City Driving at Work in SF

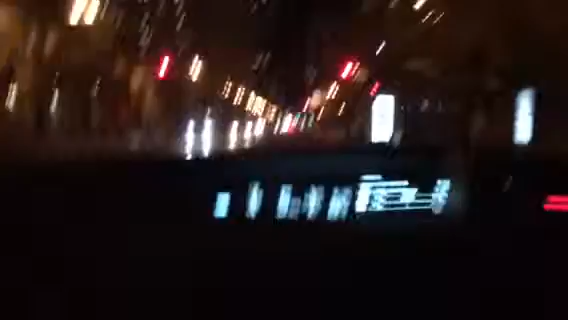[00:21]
Shit, that cop, making a U-turn, a double line, shit.